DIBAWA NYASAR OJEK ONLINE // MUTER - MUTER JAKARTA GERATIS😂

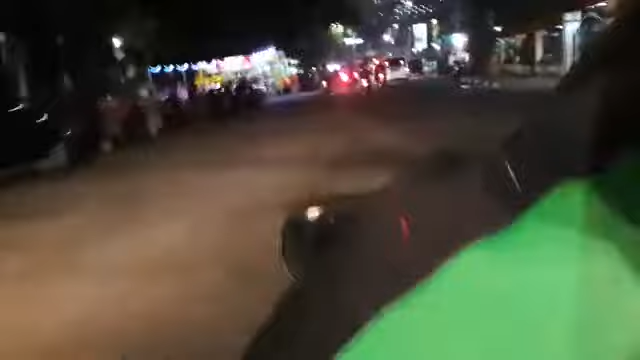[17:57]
Tadi leutik petilu. Oh, ka petilu di bae urang. Aduh. Lajuna mah urang pengalaman dia mah be, sugan ke ngantor di Jakarta pan geus nyahonya.
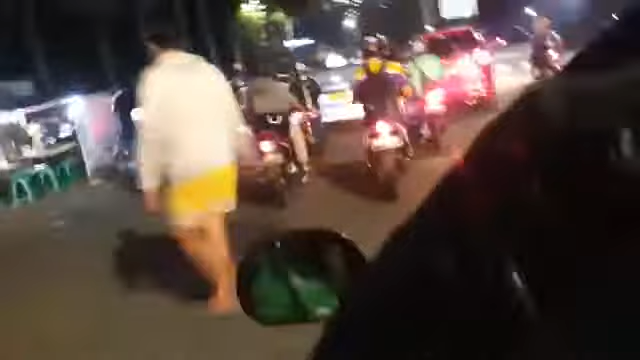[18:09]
Urang nyasap be, nyasap. Balik arah. Iya mah kami naik ngomongnya siap lagi tuh nyaho dan
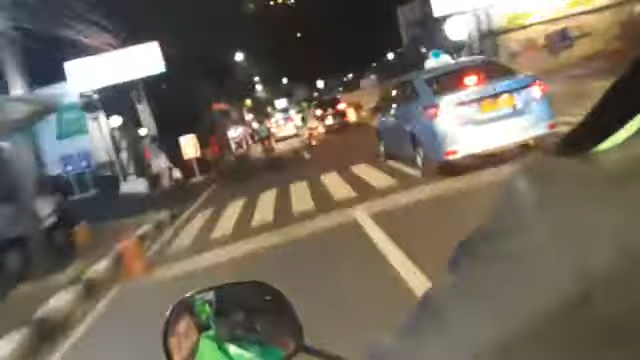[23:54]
Mesti gawainya, alhamdulillahnya. Mana ieu menteng? Gedung mah. Iya, ieu meureun yo.